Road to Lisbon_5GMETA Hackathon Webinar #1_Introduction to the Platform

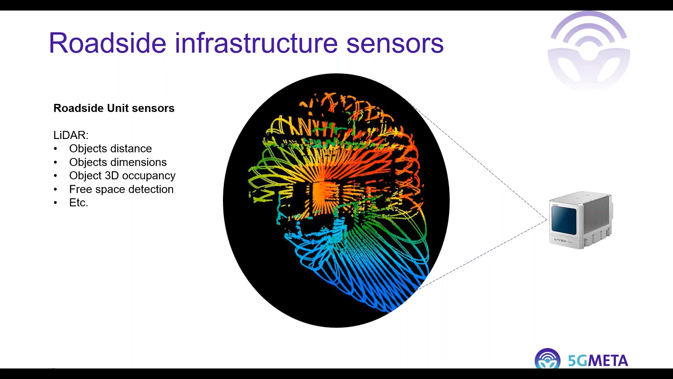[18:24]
the environment in terms of presence of objects uh in the space uh and uh also detection of uh of the free space